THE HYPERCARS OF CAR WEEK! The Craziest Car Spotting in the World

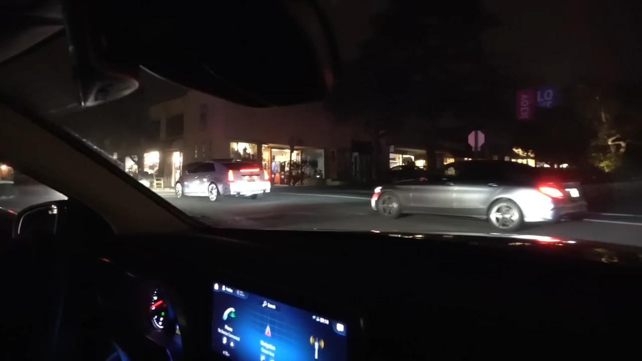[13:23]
And then we're driving with these guys, with Roy and Alex, in the grey Focus RS.
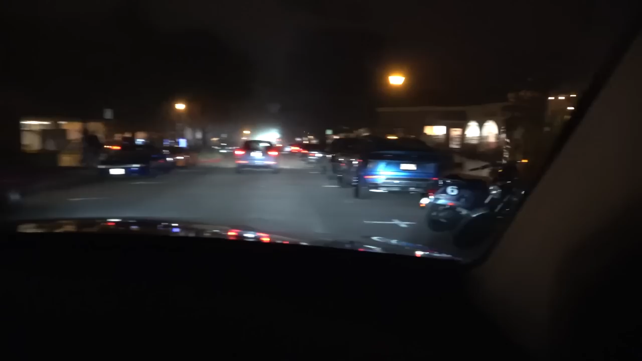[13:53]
Back with our Uruses from earlier, or at least one of the Uruses.
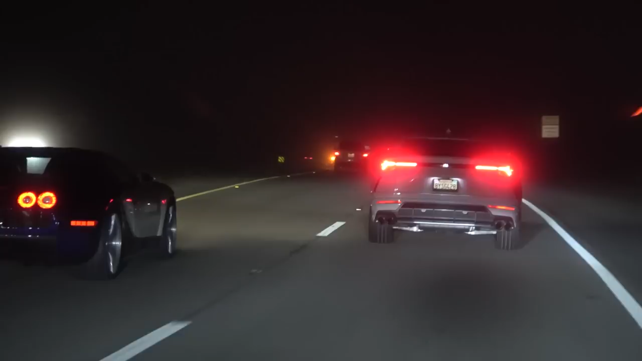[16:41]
So we are sitting in kind of traffic with a Bug. In fact, I'm going to...
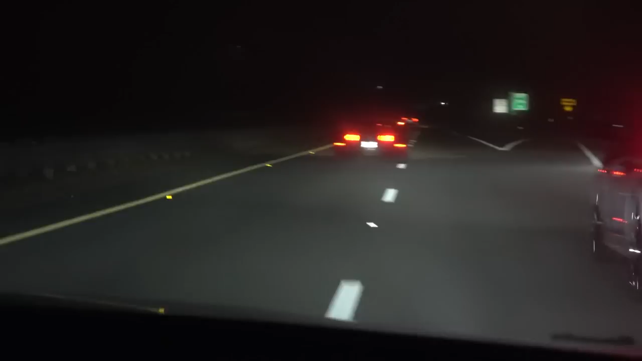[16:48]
Oh no, he's gone. Okay, we're not sitting in traffic with a Bug. The Bug has left the building. We've also got a Porsche of sorts just here that was flaming like crazy. We're going to be pulling off too.
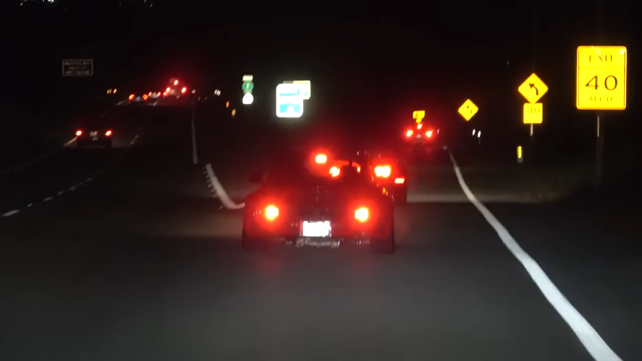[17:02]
I wonder if we'll get any more of that because it was really quite mad. We were in 993 or a 964 or something.
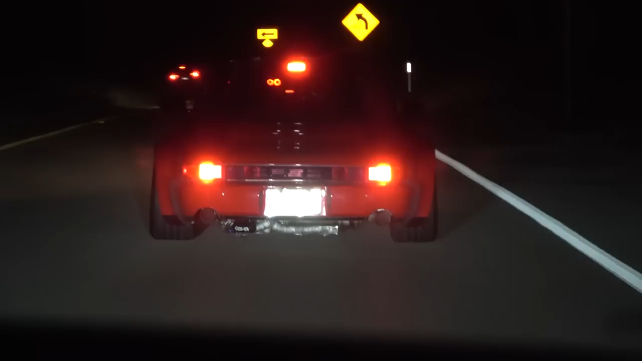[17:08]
I just can't tell. It's too dark here. Way too dark and the Veyron is actually up in front. It's popping and burbling away also.
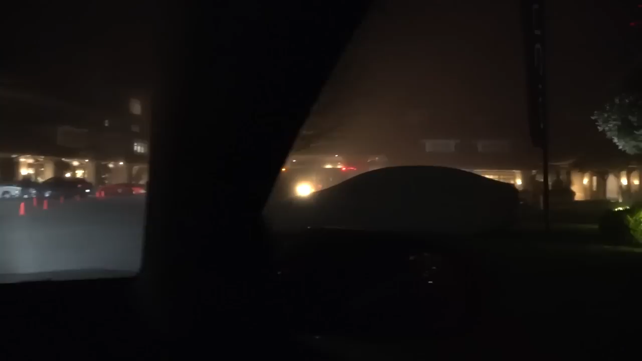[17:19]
I think on our right here is the new Lucid waiting to be uncovered.
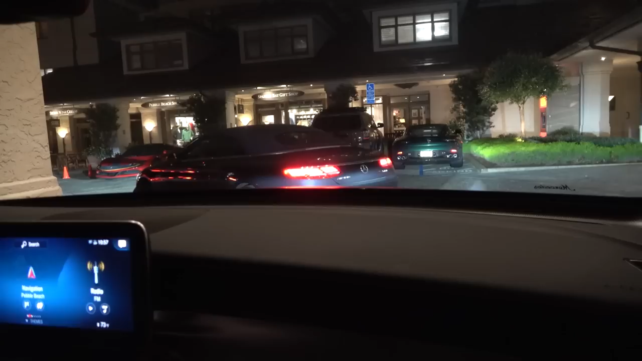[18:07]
Ah, that's the green DBS just up in front.
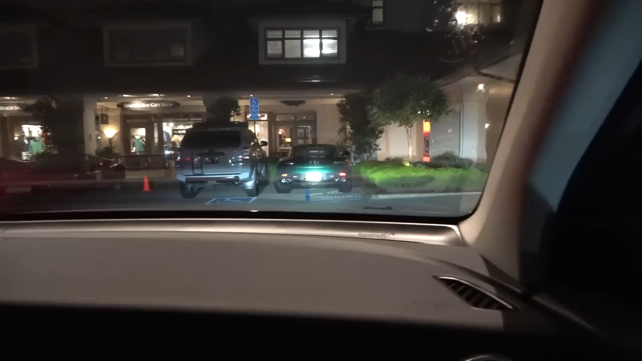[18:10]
And then we've got two SF90s.
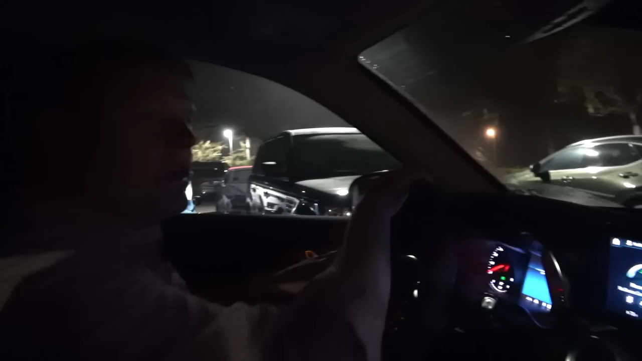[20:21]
Just like one after another after another. Cool cars.
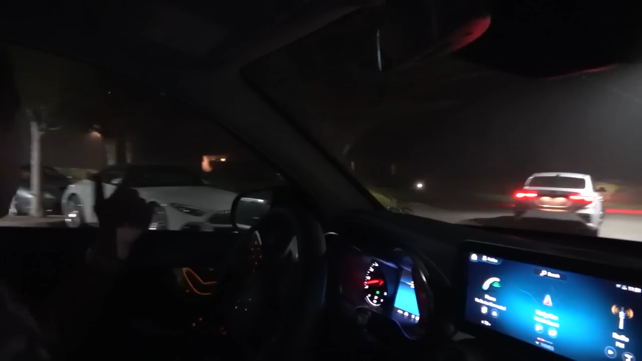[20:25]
Other than the new SL. Oh, a 550 right behind it. We've got this way. What do we find? This is quite a good discreet way to be cruising around right now. Anything new up here? Oh, nice. My back. Oh, that's really nice. Oh, and an 812.
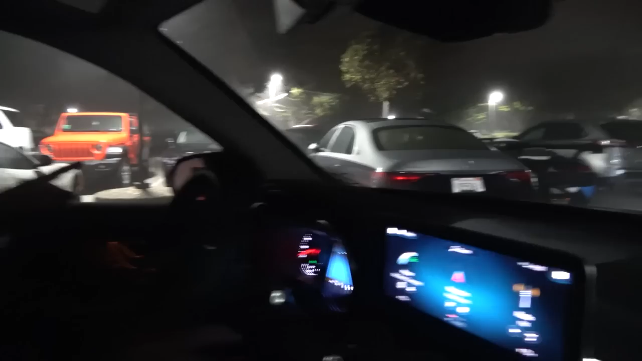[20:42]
But this silver over purple. My back is lovely. Crazy R8.
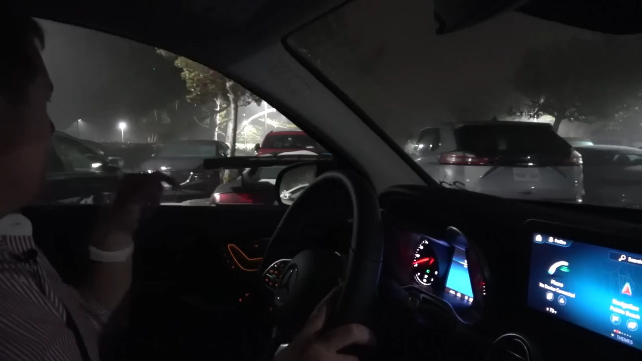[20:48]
Massive wing on it. Lots of SLs. And there's that yellow DBX.
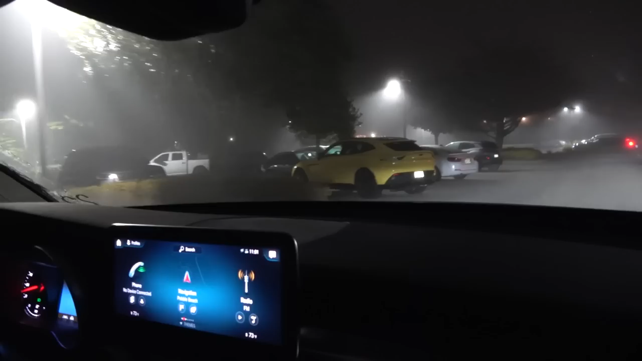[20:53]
And on the right, the Turbo S. It is actually now 11 o'clock at night.